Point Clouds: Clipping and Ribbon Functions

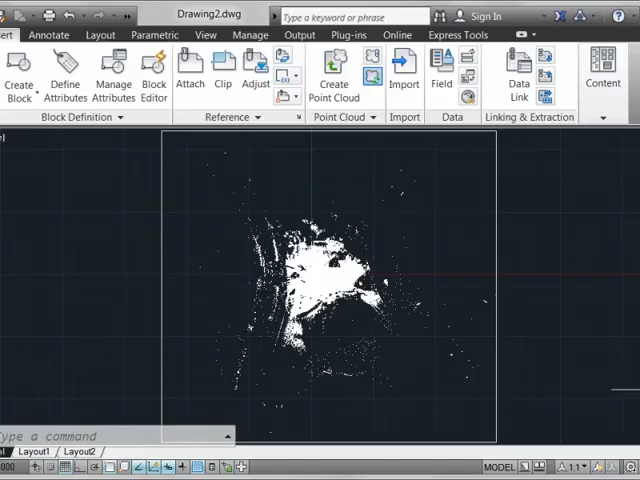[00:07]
Once the point cloud has been attached to double click anywhere on
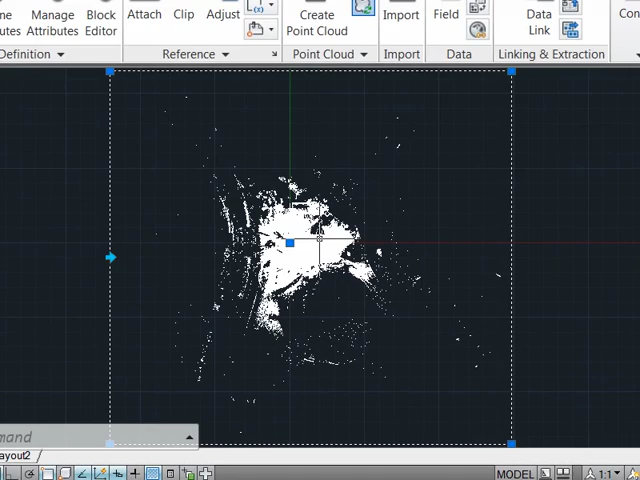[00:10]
the point cloud itself will enable us to look at its properties and variety of new features and functions that we see up here in the point cloud ribbons.
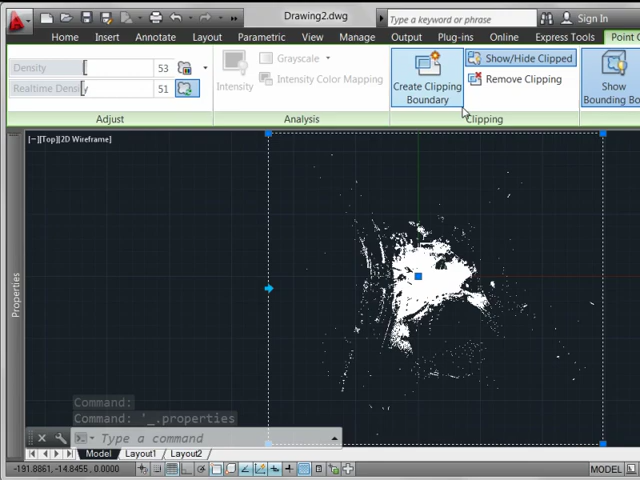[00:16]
So the first thing to do would be to get the bounding box and the clipping frame set up which we see alluded to here. The quickest way that you can do that is to simply select the corners of the existing bounding boxes and
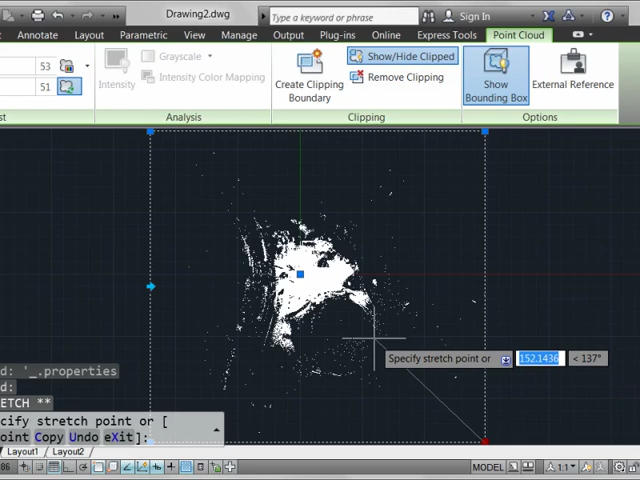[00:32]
stretch that in to exclude any extraneous points that we really don't want to see on the screen which I'm doing right here.
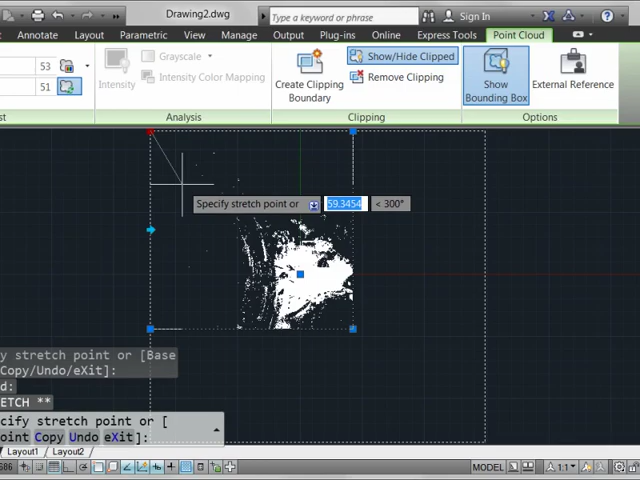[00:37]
And notice that the context of the clipping plane is pointing inward here.
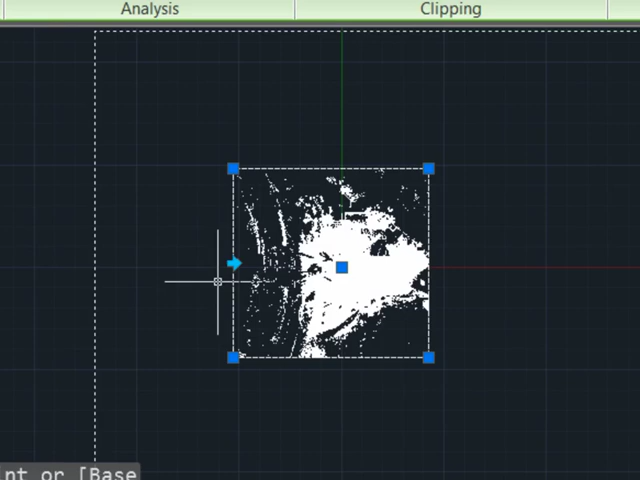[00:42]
If we were to toggle that by clicking on it we would see that the
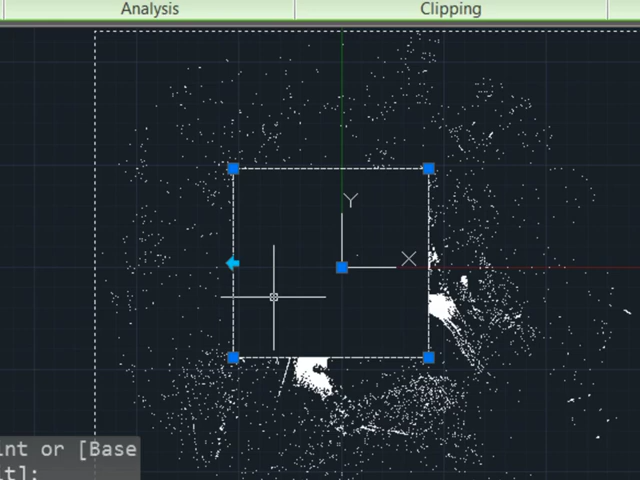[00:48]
inverse of the selection of the clipping plane would be shown to us here so that's very easy to do.
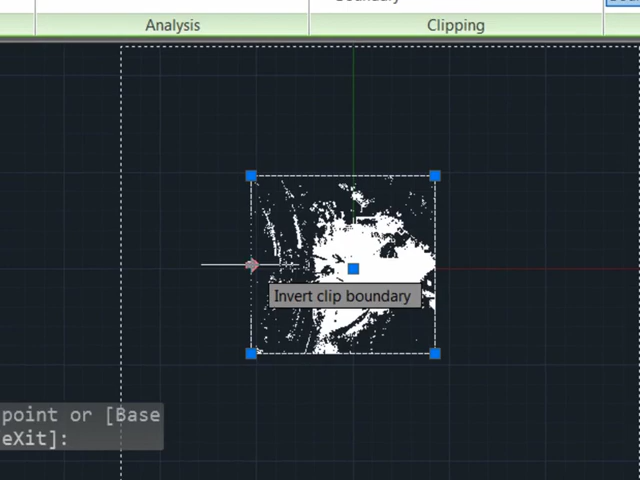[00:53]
We'll now be looking at some controls that we can get up here to alter the density of the point cloud display which we can use via real-time sliders up here and this will control
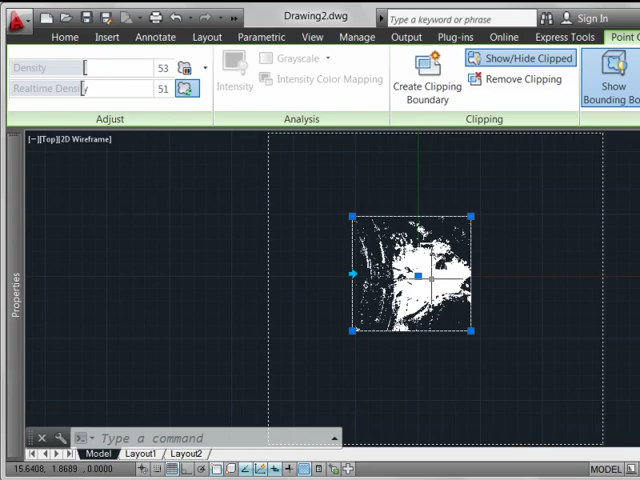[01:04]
how densely we'll be able to actually see the point cloud data once we zoom in on it. Also note the auto update functionality which is by default on. This allows us to see the point cloud manipulated in real time as we zoom in on it.
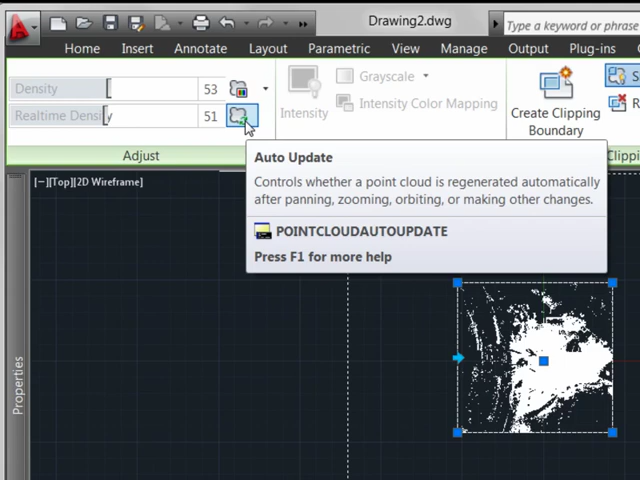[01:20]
Now obviously if point clouds become large enough or if you have a processor that isn't really up to the task you could turn that off so that zooming functionality wouldn't cause performance degradation.